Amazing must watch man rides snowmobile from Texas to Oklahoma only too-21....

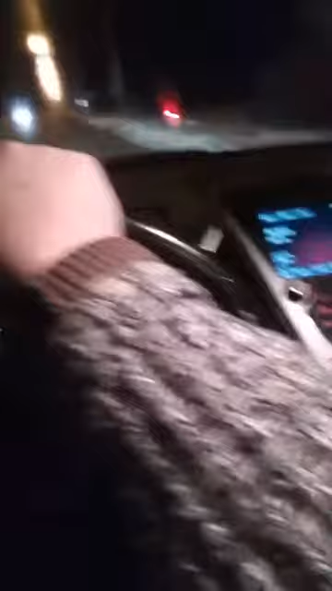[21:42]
I'm on 183 heading to my house he's heading out the Alco way oh shit now he found us some snow and some soft spots sorry I'm talking so much guys now I want to see this dude
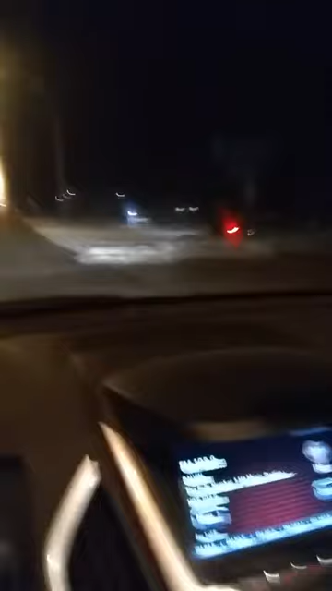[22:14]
oh shit it did man it ate that ate that snow right there I guess rocks and snow are a lot different I don't know how many people passed me oh shit he almost lost it again here's another curve oh shit he don't know nothing about the Alco parking lot need to tell him
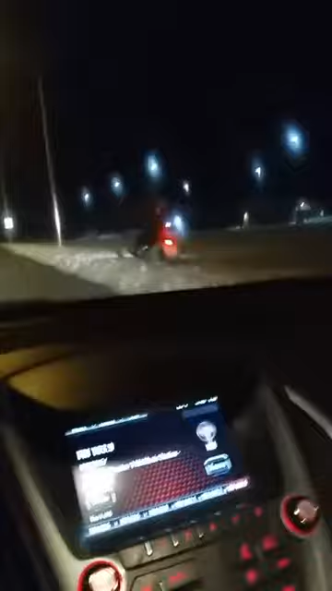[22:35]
this parking lot right here has a big dip in it so be safe on that shit I just realized we're at the nursing home not the Alco he's gonna oh shit he's gonna bust ass on that curve